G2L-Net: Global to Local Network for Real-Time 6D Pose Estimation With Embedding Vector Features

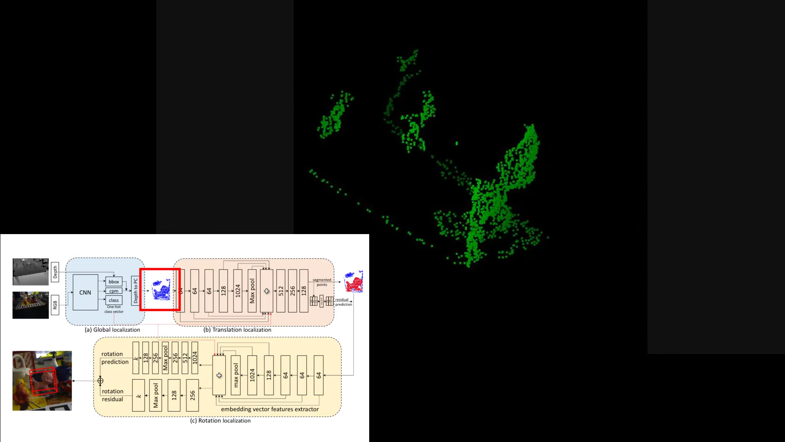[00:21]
Then we crop the corresponding region on depth images, and we transfer the crop depth region to point clouds. Then we use point nets to do 3D segmentation and translation estimation of the transferred point cloud.